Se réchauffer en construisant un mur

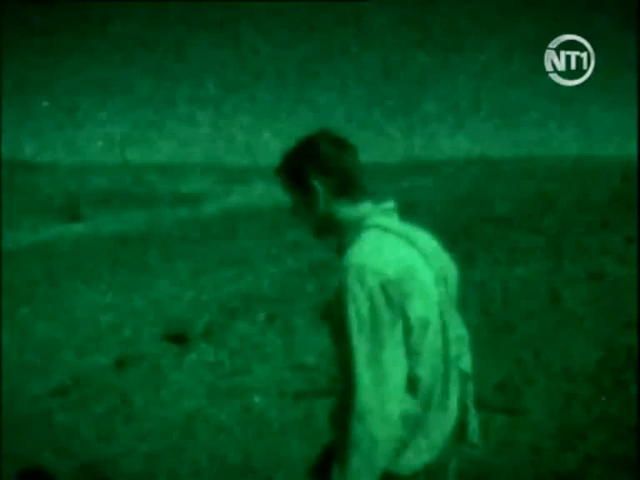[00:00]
La nuit, les températures avoisinent zéro degré. Et si vous avez besoin d'un abri et de chaleur, occupez-vous-en avant qu'il ne fasse trop sombre et trop froid. On peut utiliser ce que la nature nous offre. Toutes ces pierres ont été chauffées par le soleil durant la journée. Ce sont d'excellents isolants. Et elles retiennent bien la chaleur.
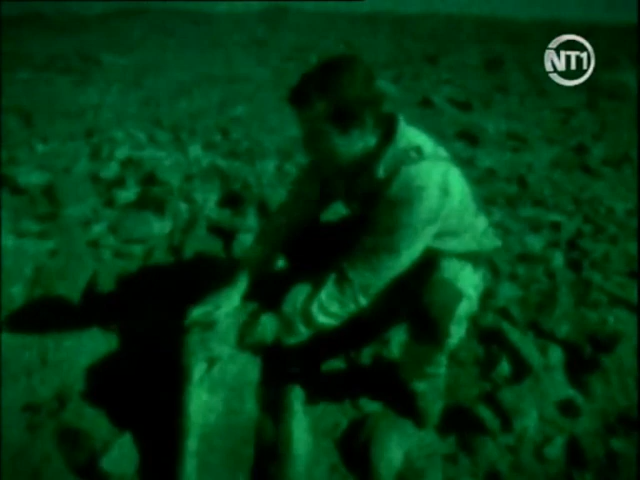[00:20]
Il faut donc trouver un bon endroit pour construire un petit mur de pierres autour de soi.
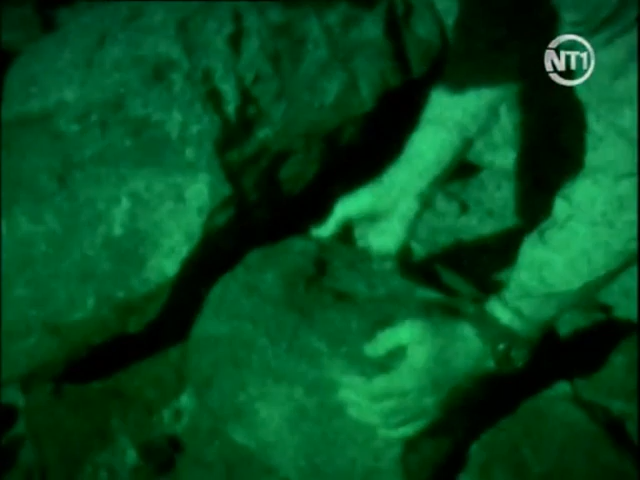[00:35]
Les berbères utilisent aussi cette forme d'abri de fortune pour se préserver du froid s'ils sont surpris par la nuit.
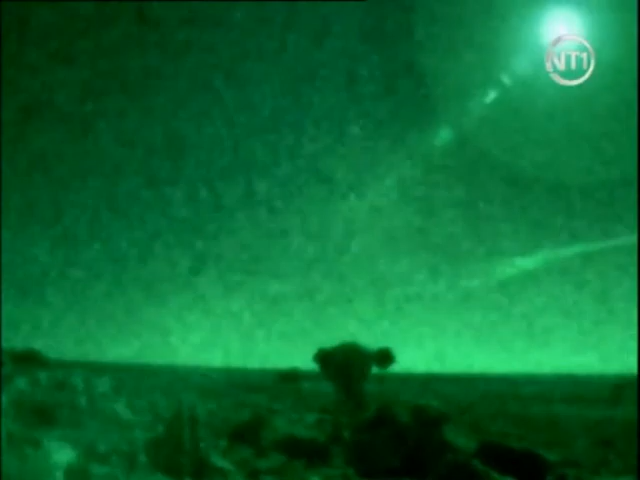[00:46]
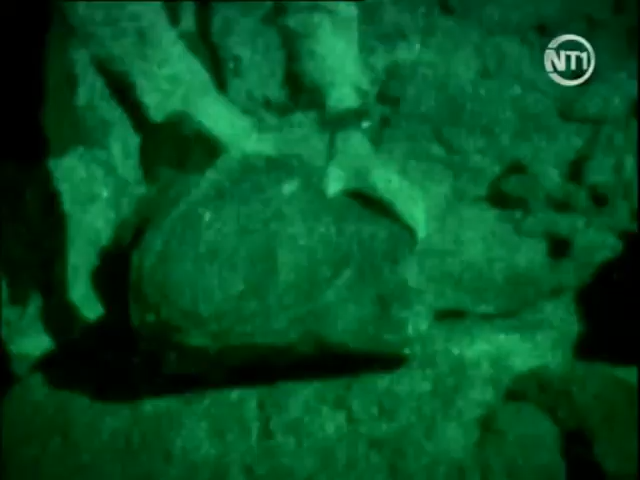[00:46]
Les roches noires de la Hamada se réchauffent davantage que le sable durant le jour.
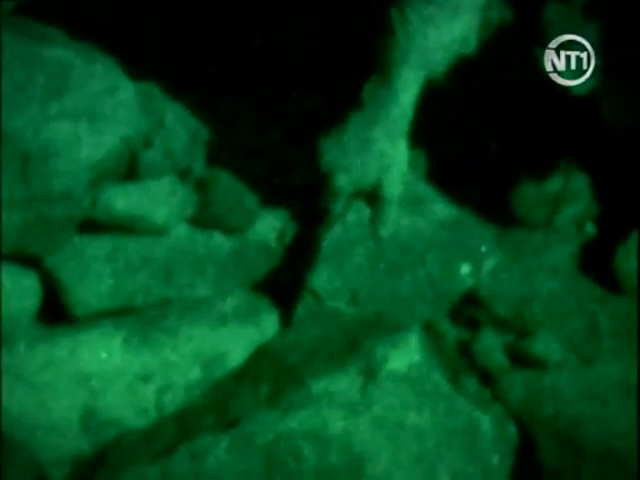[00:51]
Et elles emmagasinent cette chaleur. Ce sont de parfaits radiateurs naturels si on doit se reposer. C'est assez rudimentaire. Et je dois m'y glisser en essayant de ne pas tout détruire. Je sens déjà la chaleur des pierres. Et je suis à l'abri du vent derrière moi. Je me love à l'intérieur et la chaleur émane de toutes ces pierres.
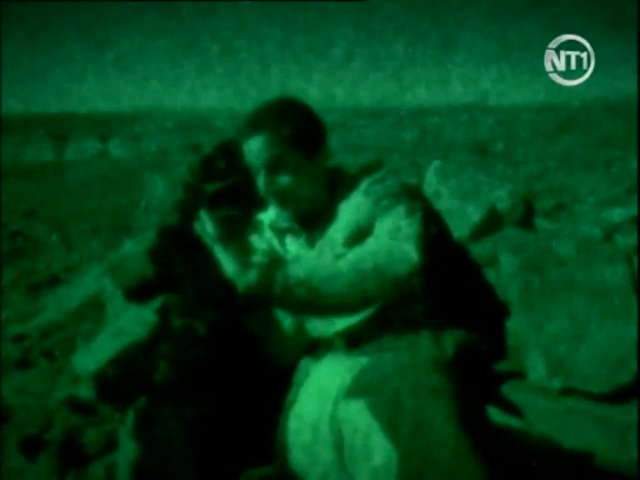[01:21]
Ce ne sera probablement pas la meilleure nuit de votre vie mais ça peut vous sauver la vie si vous êtes perdu dans cette Hamada.